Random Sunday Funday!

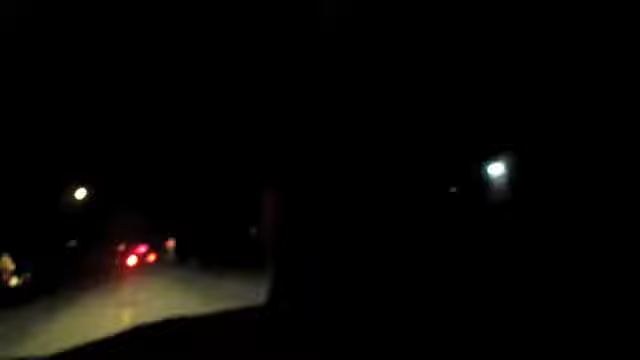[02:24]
That's dark down my street. How do you guys do that too? This looks bright. I know. It's in our house. Here's our house. Like, our house looks really dark.